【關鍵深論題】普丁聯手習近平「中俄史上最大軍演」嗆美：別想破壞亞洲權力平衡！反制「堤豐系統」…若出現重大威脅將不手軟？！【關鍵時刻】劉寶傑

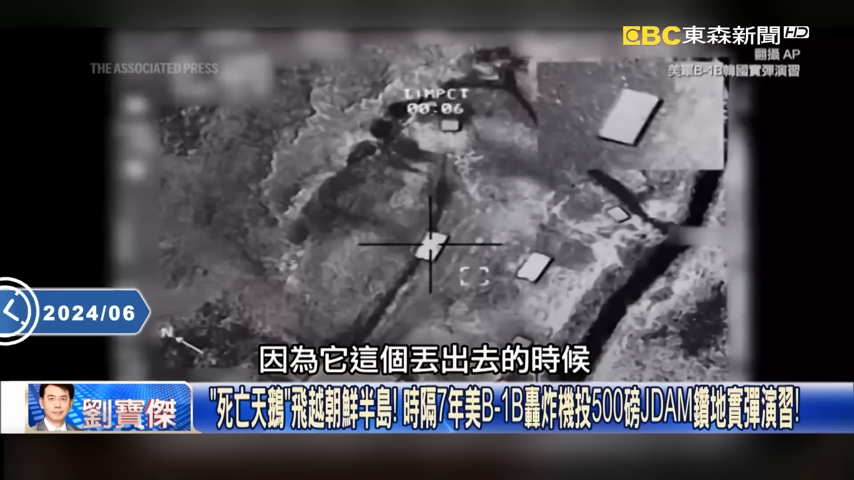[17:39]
目标因为它这个丢出去的时候是用GPS导航所以它命中的这个目标的
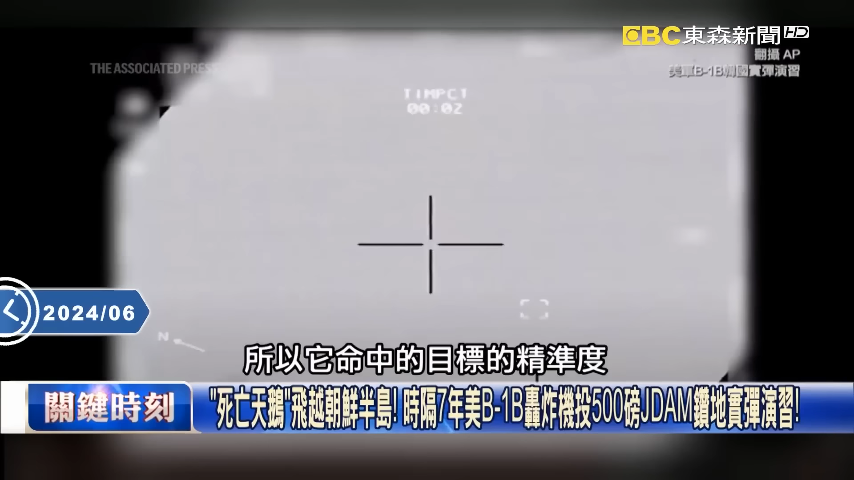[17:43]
这个精准度是相当之高好集中的时候你就知道说这个就是未来要嚇阻这个这个中国还有北韩最重要的一个武器